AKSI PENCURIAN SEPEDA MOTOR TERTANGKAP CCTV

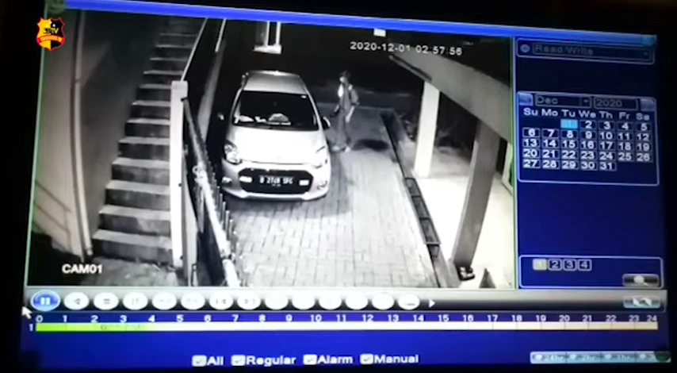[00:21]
Pencurian sepeda motor kali ini terjadi di daerah Ciledug, Tangerang. Kali ini pelaku tertangkap kamera CCTV rumah yang terpasang di depan gerbang. Kejadian ini berlangsung pada pukul 3 dini hari. Hasil dari rekaman CCTV ini, pelaku berjumlah 3 orang yang memiliki tugas masing-masing. 2 orang melihat keadaan sekitar dan 1 orang masuk ke halaman rumah untuk mencuri sebuah motor metik.
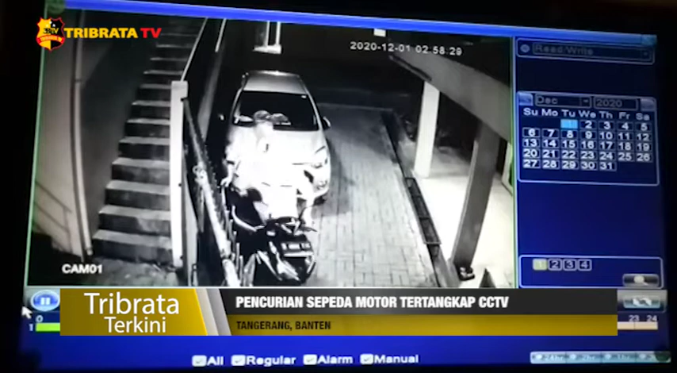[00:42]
Karena rumah tersebut tidak memiliki gerbang, pencuri dengan mudahnya mengambil motor dan langsung pergi dari tempat kejadian. Dari kejadian ini, korban kehilangan sebuah motor metik berwarna hitam dan juga 1 buah laptop. Dari Tangerang, Banten, Afdal Rafid Ramadan dan Ipung Mevianda, Tim Liputan Tribrata TV, melaporkan.